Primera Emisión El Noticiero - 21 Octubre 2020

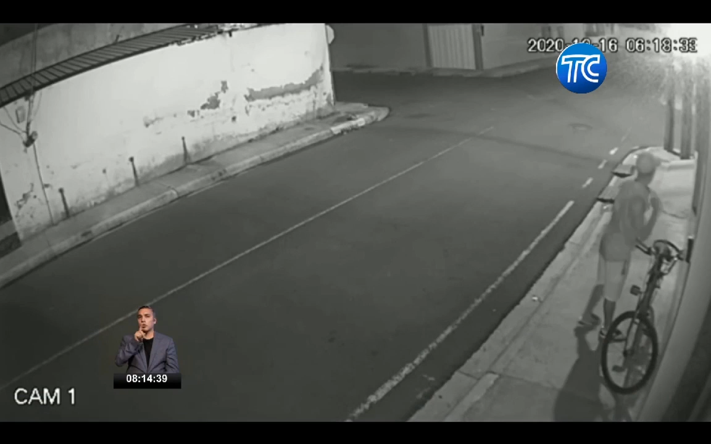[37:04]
Aquí se aprecia cuando un sujeto llega en una bicicleta, estudia la zona y empieza a subirse en una reja de hierro.
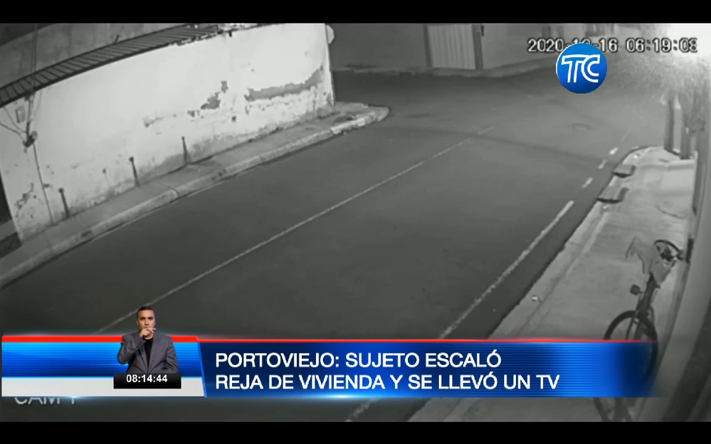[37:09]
Ingresa a la vivienda, donde luego de pocos minutos se ve salir con un plasma.
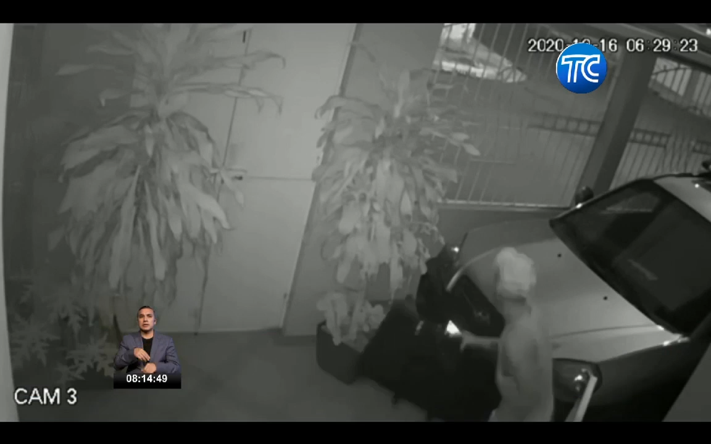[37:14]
Asimismo, la cámara de seguridad se aprecia al sujeto luego de unos minutos salir de la vivienda con un artefacto en la mano, lanzarse a la calle, subirse en la bicicleta y emprender la huida. Estos videos ya están en manos de la Policía Nacional para tratar de identificar quiénes serían los autores de estos robos. Desde la provincia de Manaví, informó Marcelo Ruiz, DC Televisión.